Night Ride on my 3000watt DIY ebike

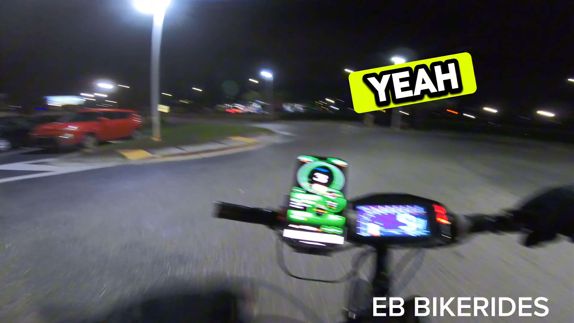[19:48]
Let's go get the car and come back. Wawa's got gas down here. Ain't no thing. See, like Wawa's strapped. Don't look like that many people out there.